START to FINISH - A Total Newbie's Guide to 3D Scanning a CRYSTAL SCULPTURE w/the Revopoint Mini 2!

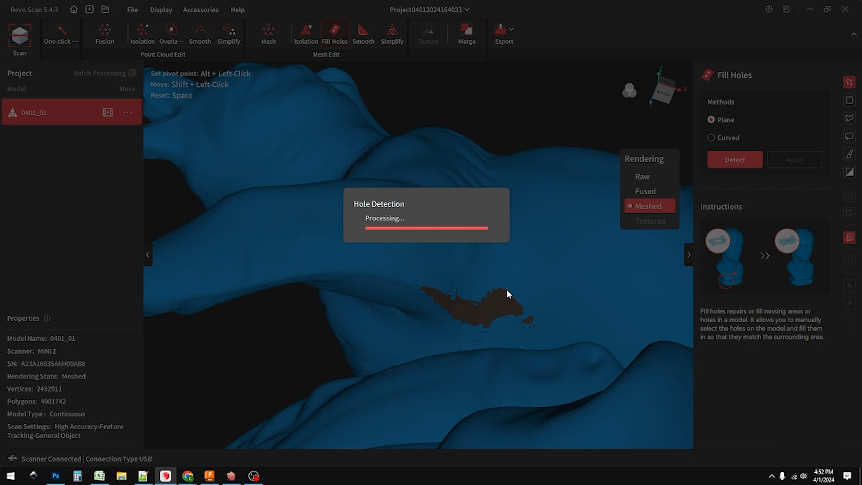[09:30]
And then once you find all those holes, there you go, just click on it and click on another one.
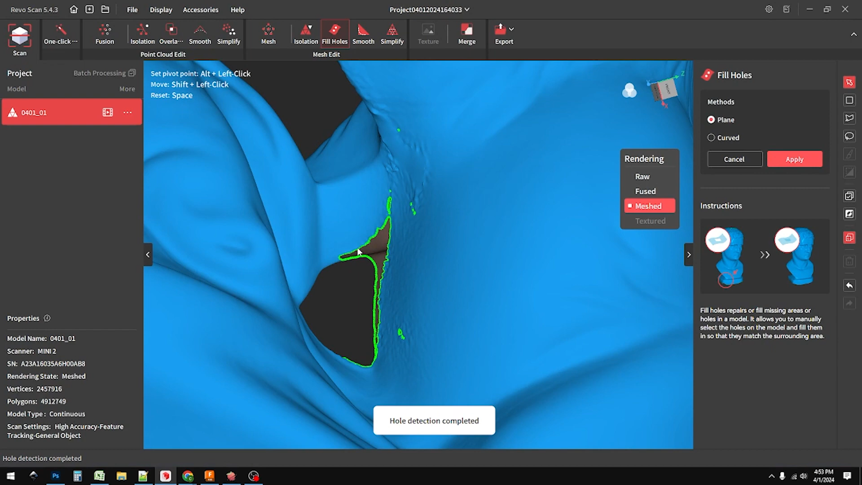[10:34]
This hole is bonkers. It goes across multiple dimensions.
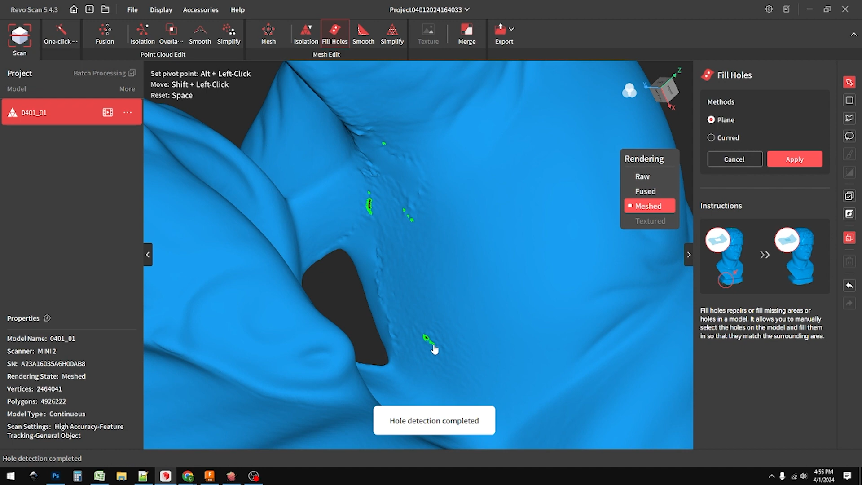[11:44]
I can even drop it straight into fusion 360 if I felt thus inclined. Look at this. Okay, we're just grabbing little teeny tiny holes. I'm just going to hit patch and it's going to fix them.